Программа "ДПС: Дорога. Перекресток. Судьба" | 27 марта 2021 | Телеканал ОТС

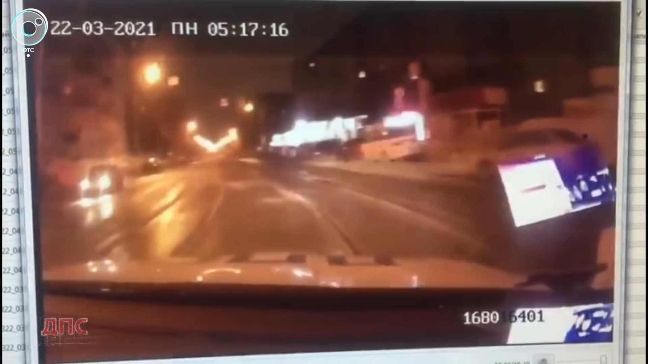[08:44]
В мобильном было установлено приложение для аренды авто. Злоумышленник с помощью пароля беспрепятственно открыл припаркованный рядом Volkswagen, сел за руль долимобиля и поехал кататься по городу. Инспекторы заприметили подозрительную машину на Богдана Хмельницкого. Легковушка ехала по встречной полосе с выключенными фарами. Это и вызвало подозрения. Объявленный в розыск автомобиль был замечен сотрудниками полка ДПС и Госавтоинспекции Новосибирска на одной из улиц Калининского района в городе Новосибирске.